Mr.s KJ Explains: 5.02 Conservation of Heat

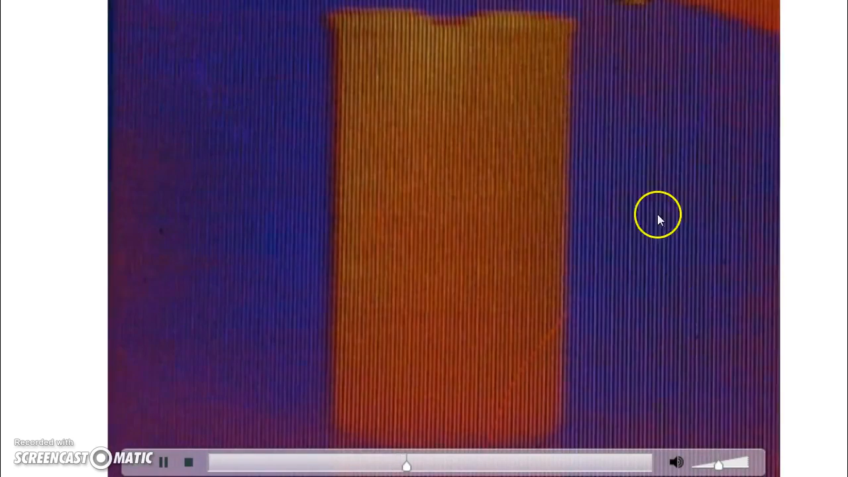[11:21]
It's warm over here because it's reddish.
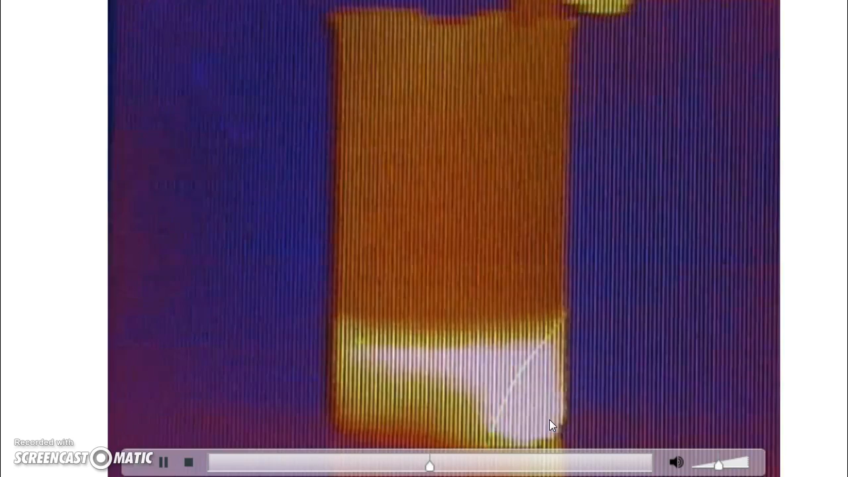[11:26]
And this is so hot, it's turning white, white hot.
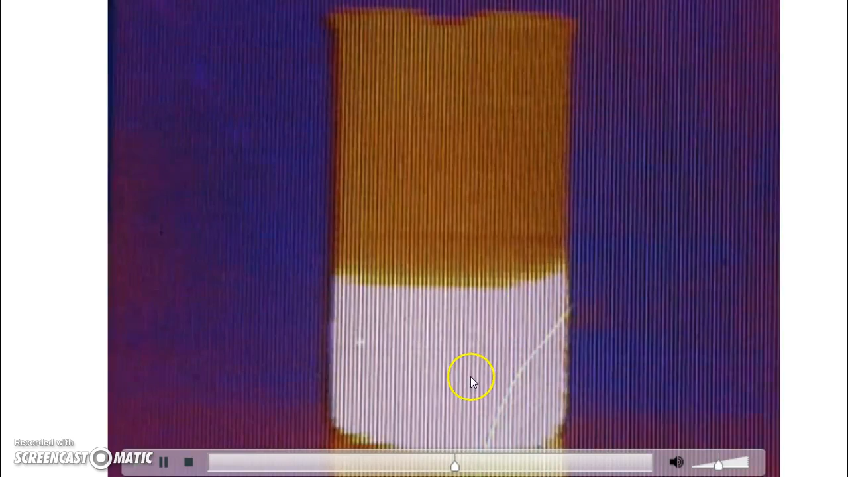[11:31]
So you can see that as it makes the entire beaker immediately gets super, super hot.
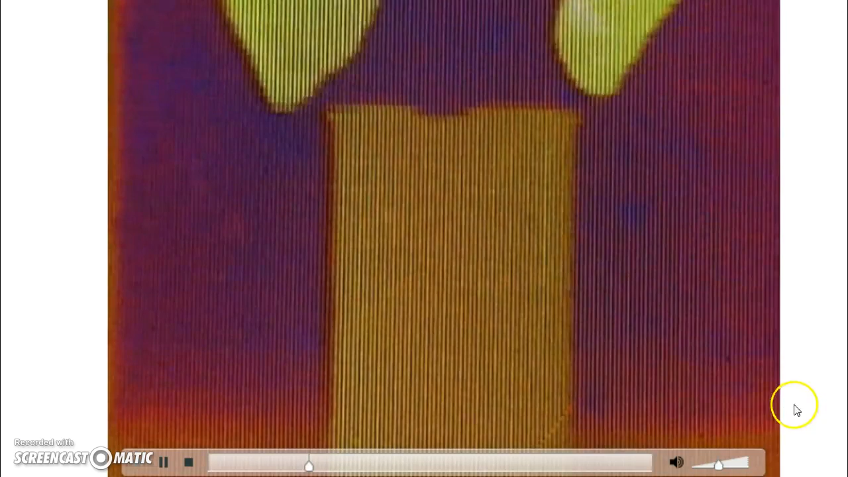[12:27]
Now here's a thermal camera. So you can see that their hand is a little bit warmer than the beaker.
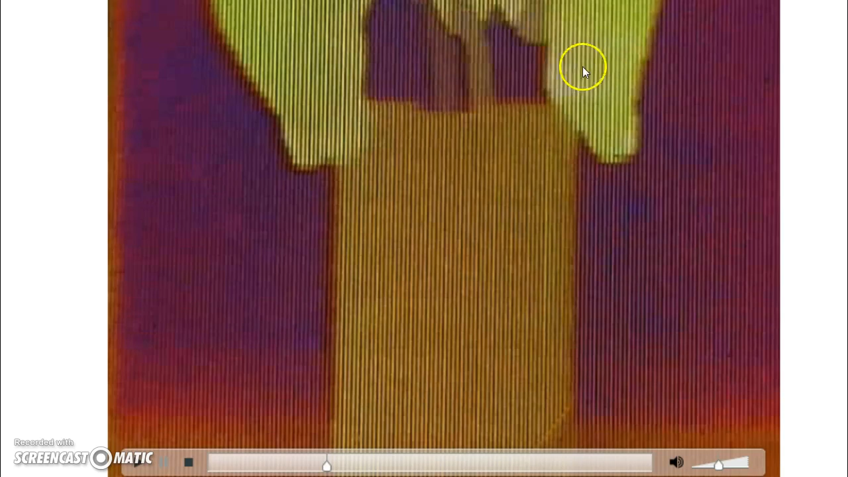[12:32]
And there's the surroundings.
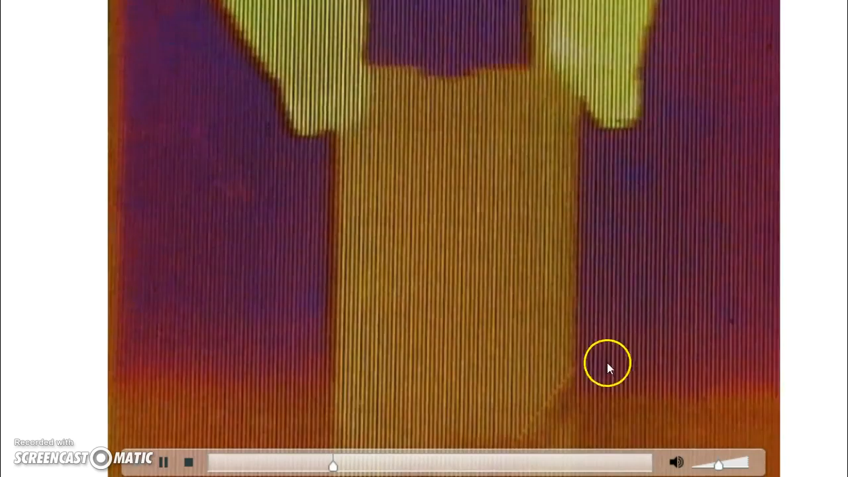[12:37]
And now they put the chemicals together and they're mixing it. And what do we notice?
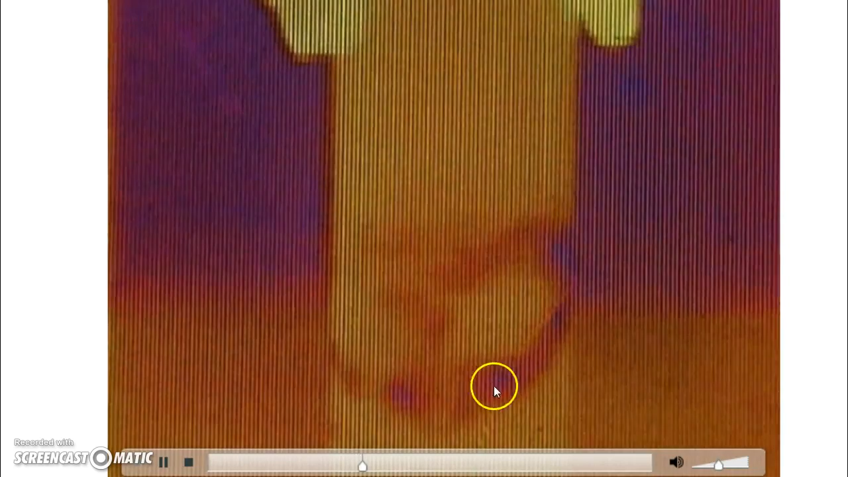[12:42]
We notice that we're seeing blue because it's taking in energy. And even black, it's getting so cold.
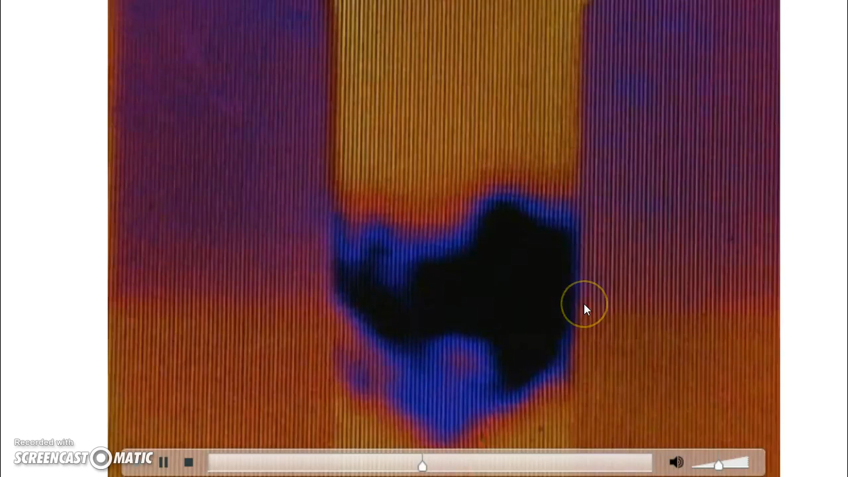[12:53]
So energy is being taken from the beaker and chemicals. The whole thing is cooling down.
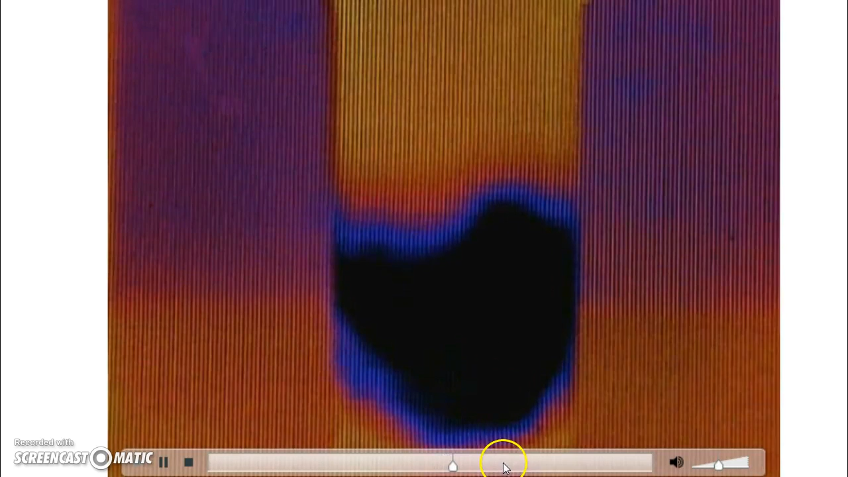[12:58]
And again, we could show that by looking at the temperature probe.